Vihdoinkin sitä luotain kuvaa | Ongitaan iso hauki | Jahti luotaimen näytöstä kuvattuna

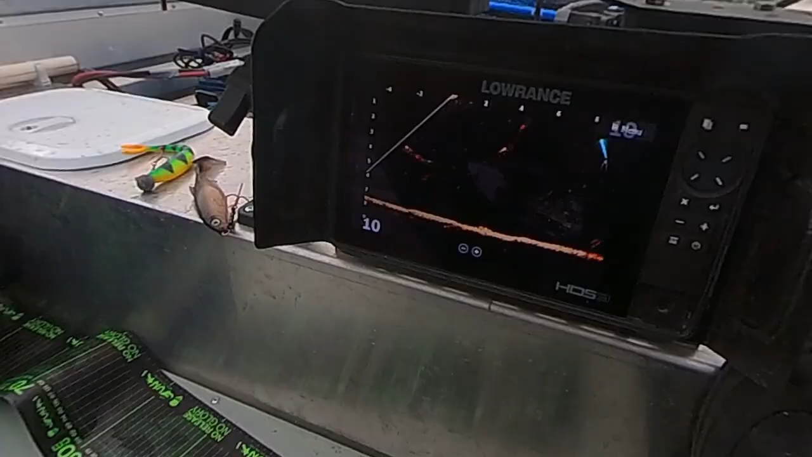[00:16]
Se säisi jo jotain Niin jäikö se nyt perhana sulattelemaan niitä kaloja Oi oi oi oi Perhana Käy nyt Jes
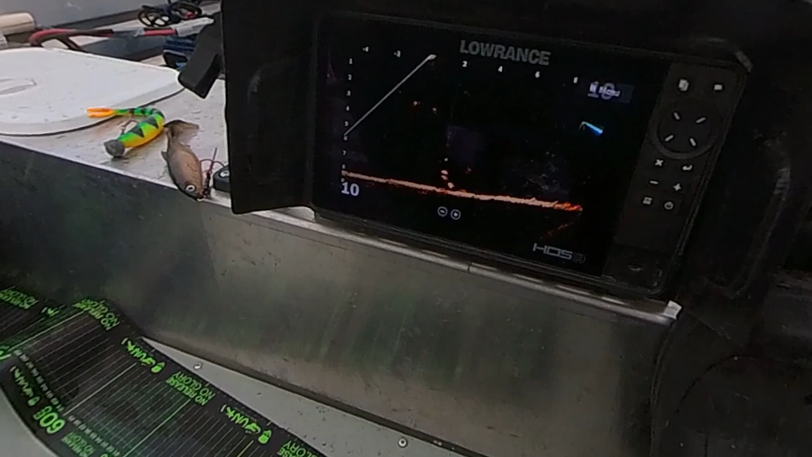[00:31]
Kani takana Ota Ei tämmöinen Ota ikinä Ypo Jes
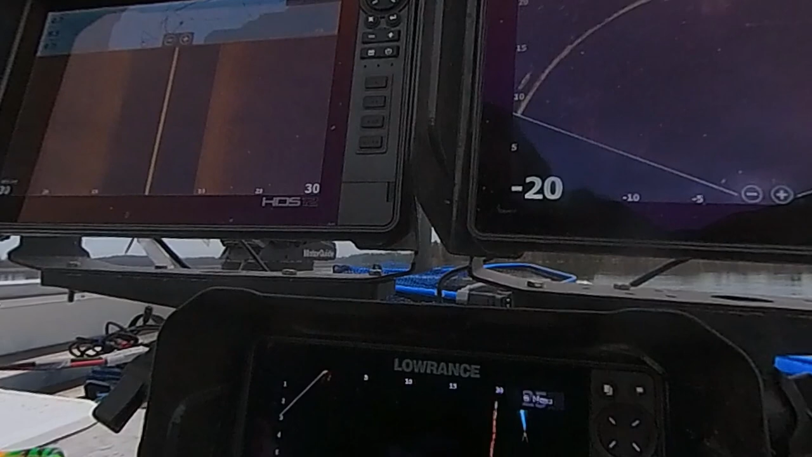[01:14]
Tossa taas näky kivasti pohjassa Makkuroi joku kala Niin Nyt mä laitan ton kameran päälle Niin voi olla et mä hukkasin
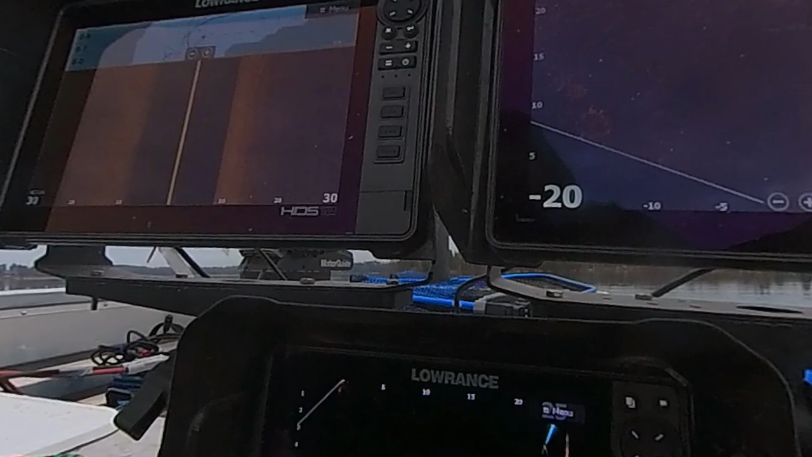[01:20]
sen Voidaan me se Kelaa ja tota Tosta näkee vähän
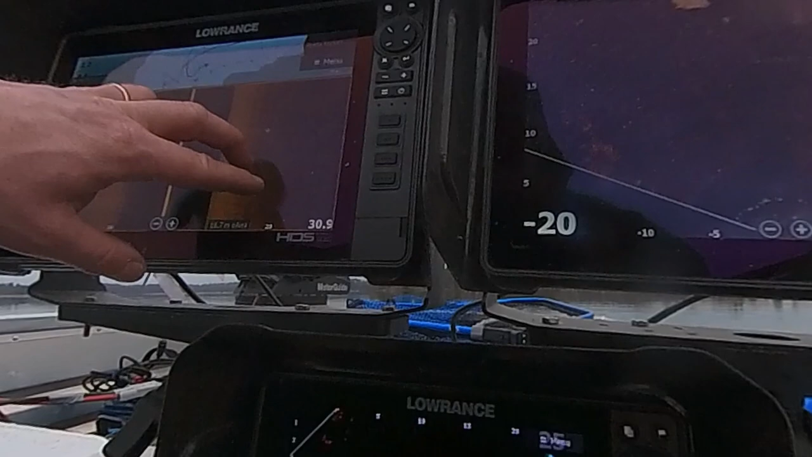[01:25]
tietysti En me jaksa sitä zoomaa kun sit se hukkuu taas Merkataan se tohon Noin ja
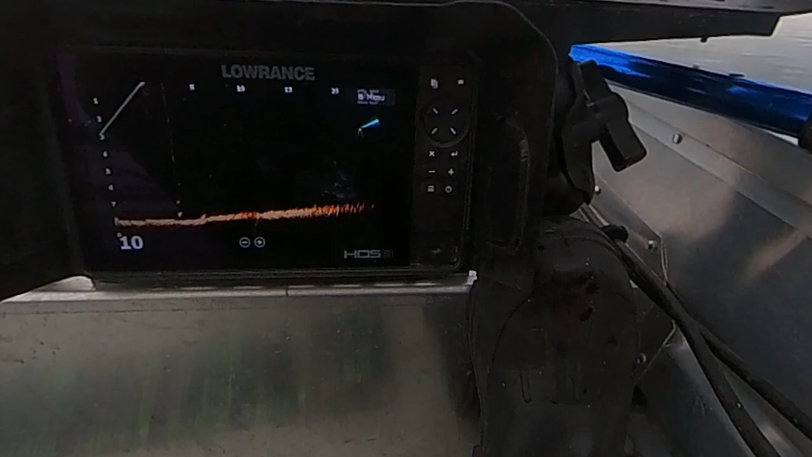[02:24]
Jää vähän tonne oikealle Ja mulle ei toi keppi kääni Tai toi keppi
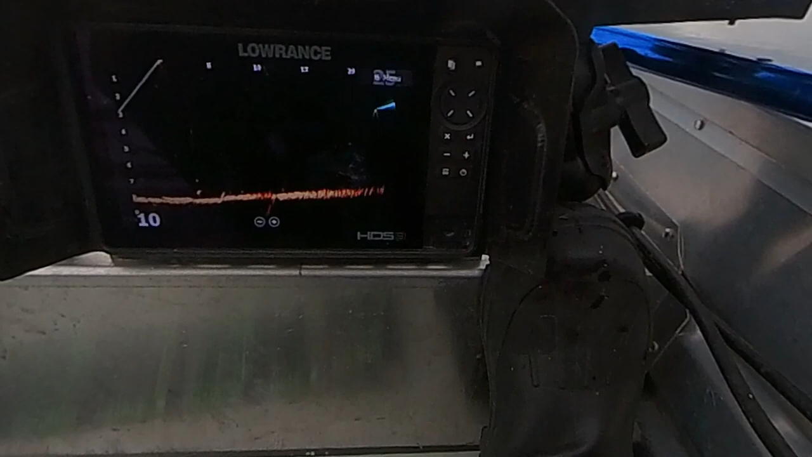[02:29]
Tikkuun joudun tässä samalla vähän kääntää Kun On liian löysä
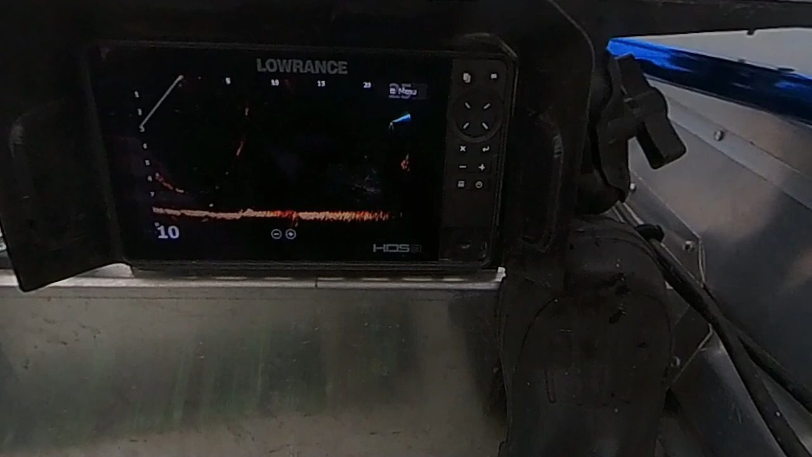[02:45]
Se on tossa Mä vähän veikkaan et se voi olla
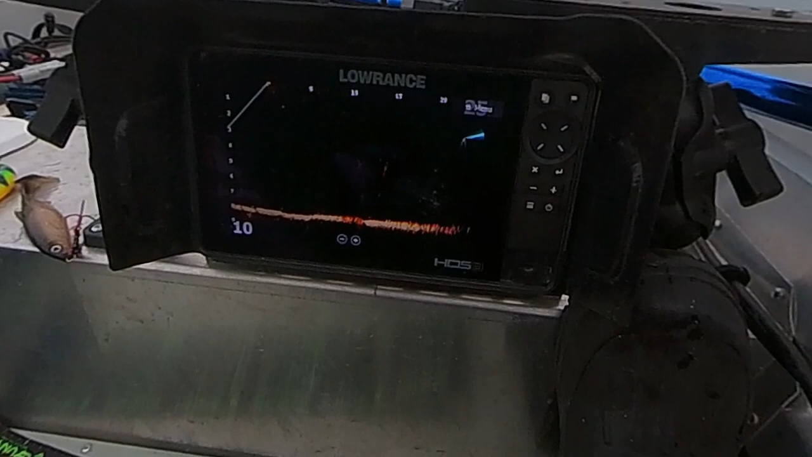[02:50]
Pohja Hagersoni En haluais et se on Mutta
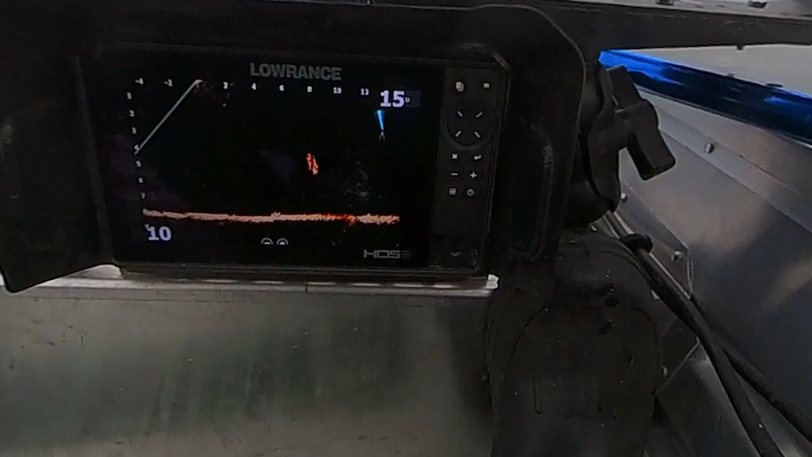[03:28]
Tommosest pohjamöykyst on vaikee sanoa Taas ennen ku se on haavis
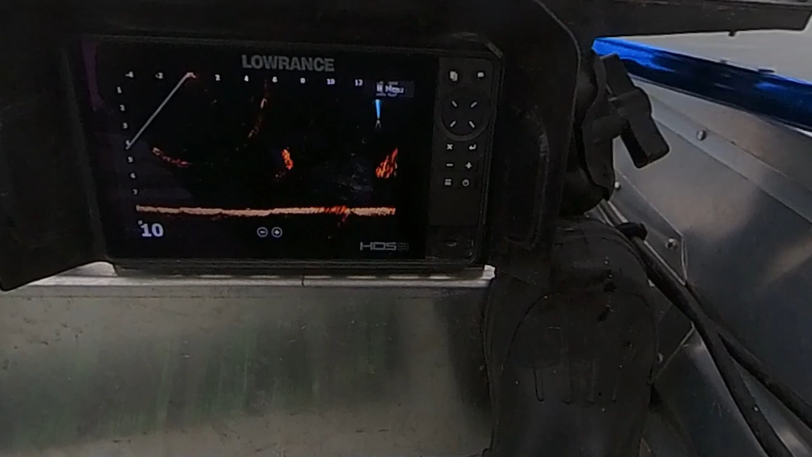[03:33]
Katsotaan Väistykö se Väistykö se nyt venettä Hyvän kokoselta se ainakin näyttää
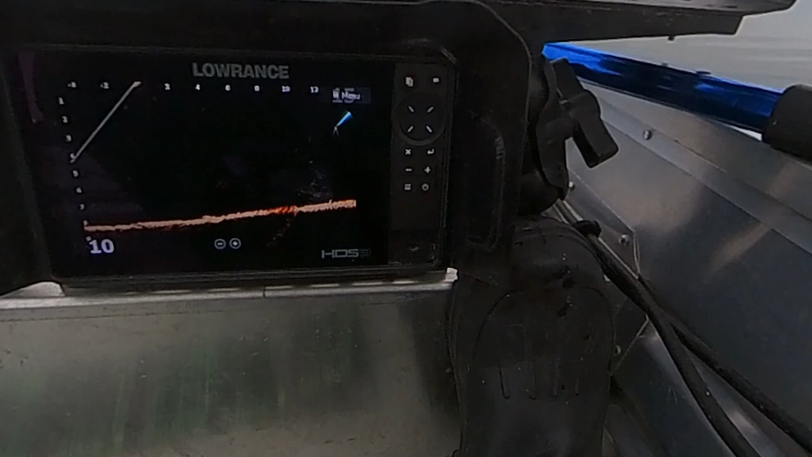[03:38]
Hauelta se näyttää et möyryyisiä pohjiin
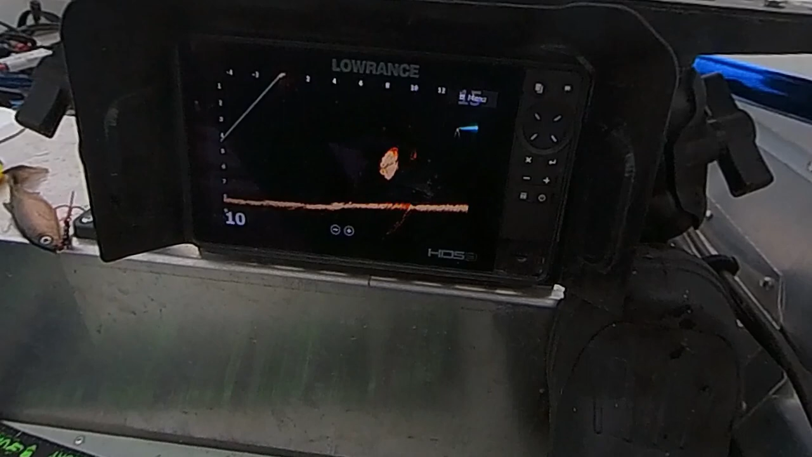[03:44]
Olis nyt paikallaan Olis nyt paikallaan Niin Olis mahis vähän koittaa onkiinkin sitä
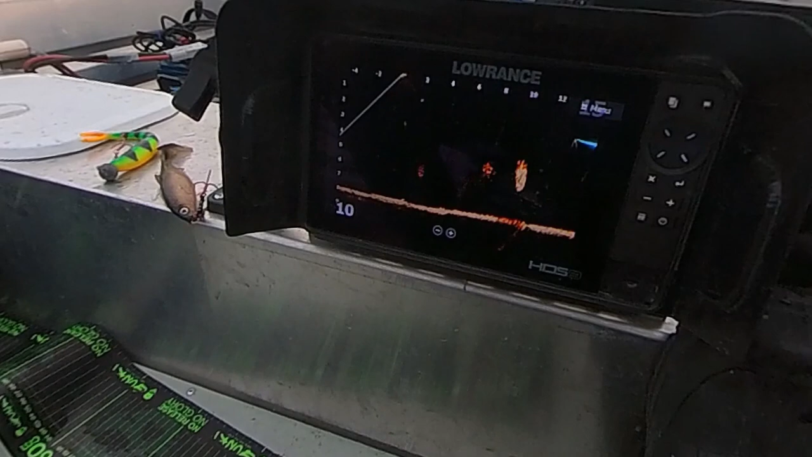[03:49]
Älkää nyt vaan mes siihen pikukalaparveen
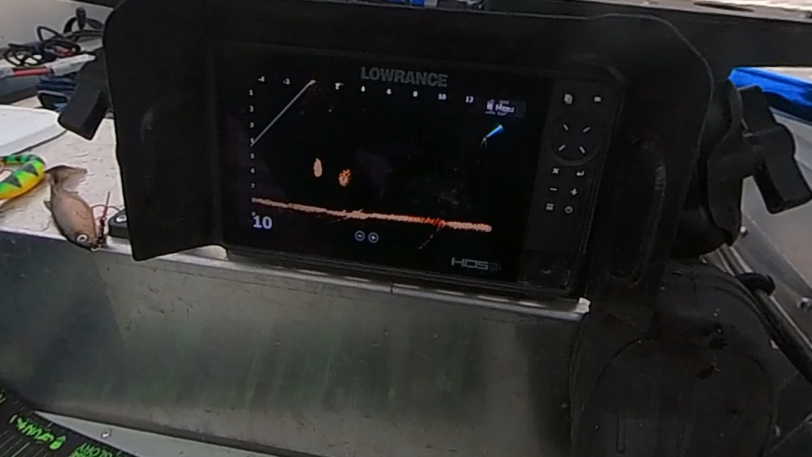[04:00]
Kovasti se ui Kovasti se ui Sen takia se ei oo nyt ihan samas kohtaa Minkä mä sen
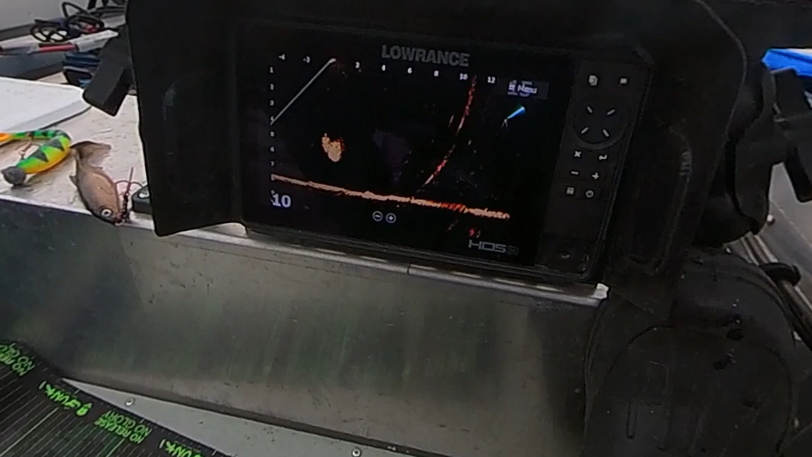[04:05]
karttaan merkas On pakko jää vähän kovempaa ja
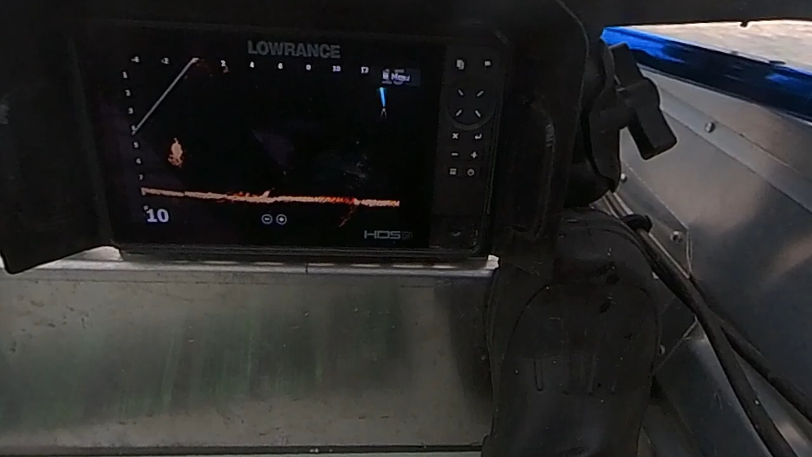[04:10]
Nyt Ei se kävi syömässä siitä juusti jonkun Mut se kääntyi tänne päin